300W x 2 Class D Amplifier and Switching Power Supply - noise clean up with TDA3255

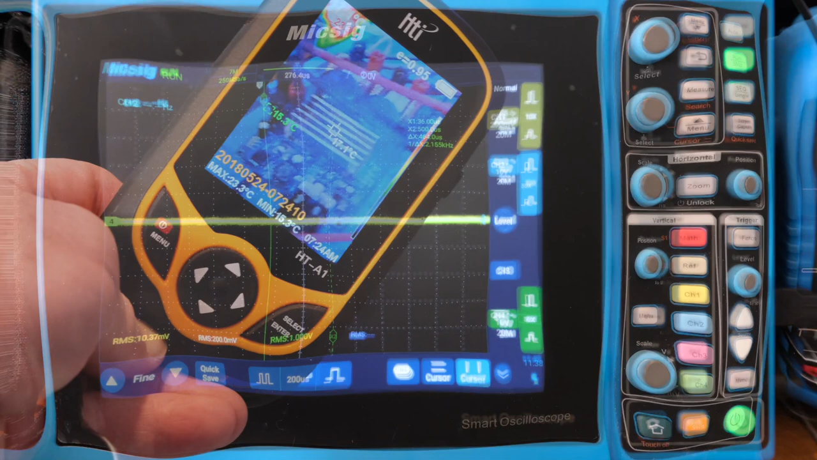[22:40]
that's what it looks like at ambient temperature about 17 15 degrees c
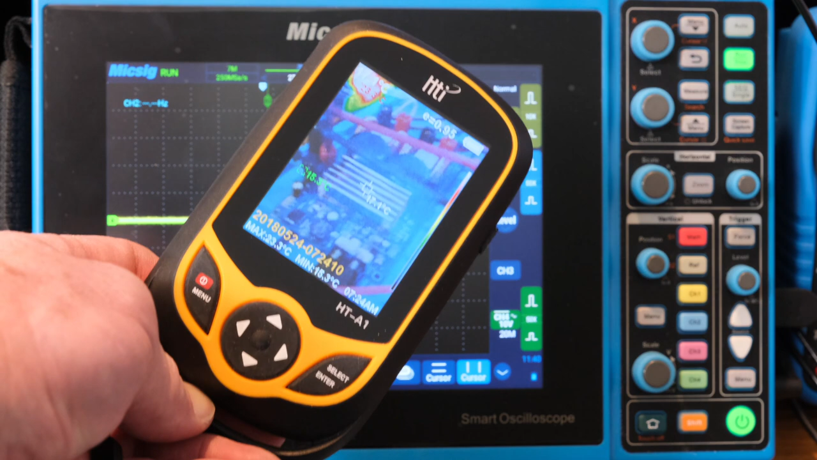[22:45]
and there's some tape on the side of the heat sink right here if you can see that
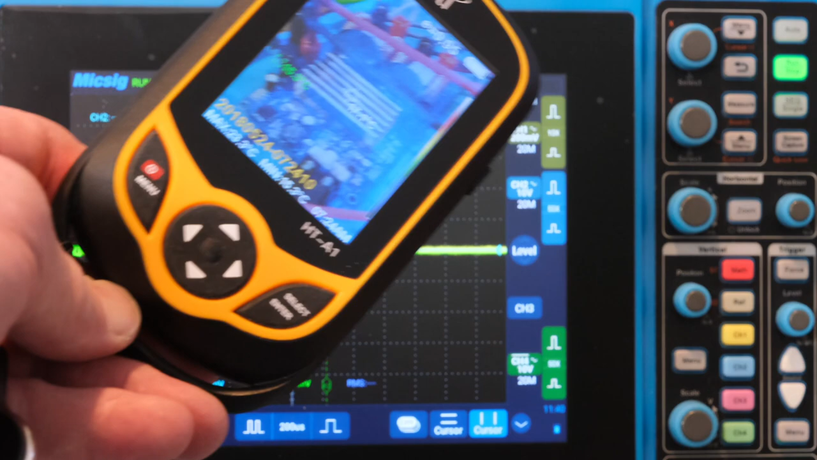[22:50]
but yeah that's just what it starts off looking let's see what it looks like once we heat it up okay